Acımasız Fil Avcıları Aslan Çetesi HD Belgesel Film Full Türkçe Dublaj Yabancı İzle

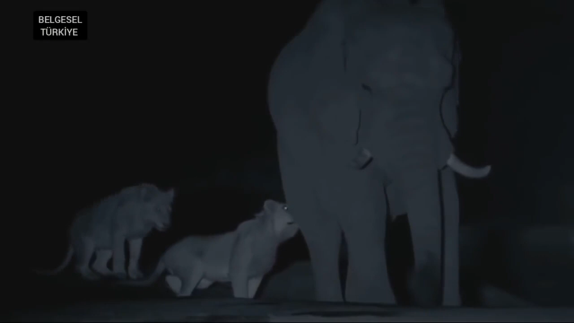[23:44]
Geceye daha da karanlık çökerken aslanlar cesaret kazanıyor.
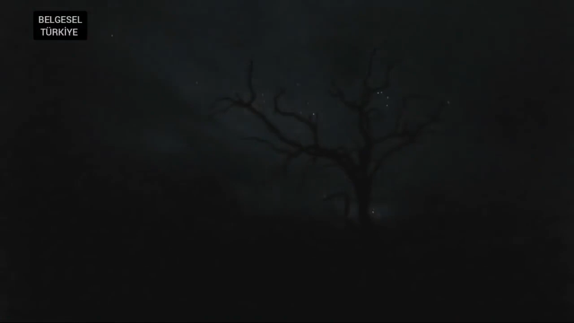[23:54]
Genç bir erkeği yalnız yakaladılar.
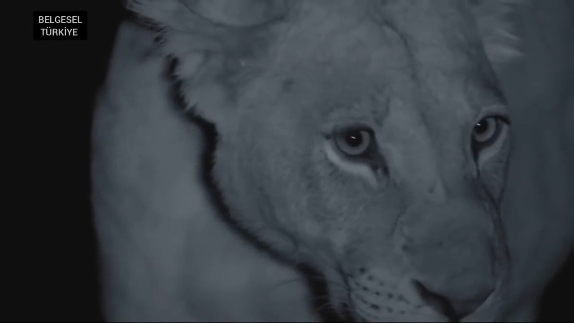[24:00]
Onları korkutmak için elinden geleni yapıyor.
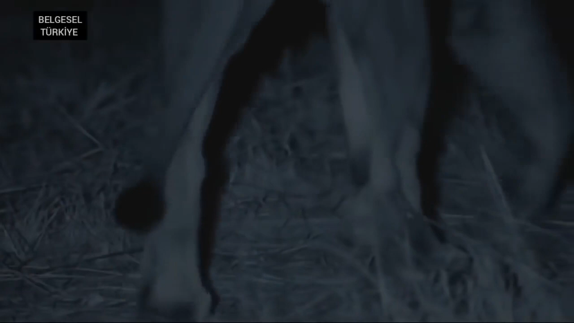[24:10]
Ama pes etmeyecekler.
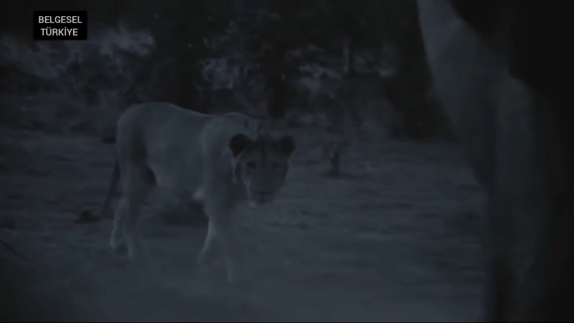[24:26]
Filin göremeyeceği kadar karanlık
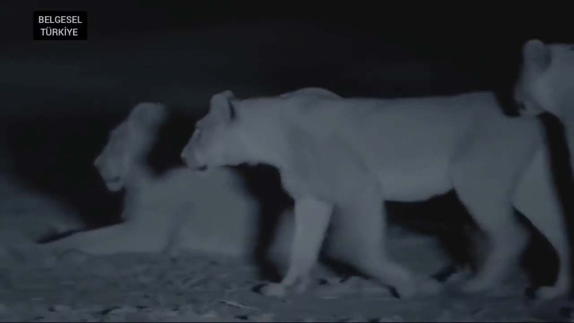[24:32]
ama inanılmaz işitme duyusu her hareketlerini seçmesini sağlıyor.